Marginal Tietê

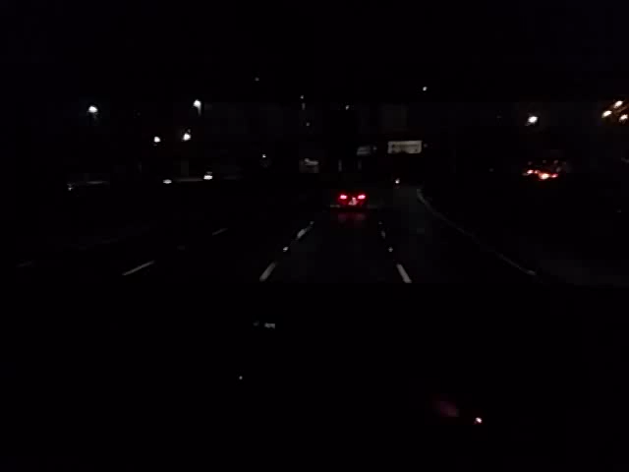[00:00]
Bom dia galerinha, são 5 horas da manhã, hoje dia 8 de novembro de 2014, estamos aqui na cidade de São Paulo, passando pela marginal do Rio DT, na pista expressa, movimento relativamente baixo, é de manhã ainda né, madrugado, mas é bem significativo o movimento,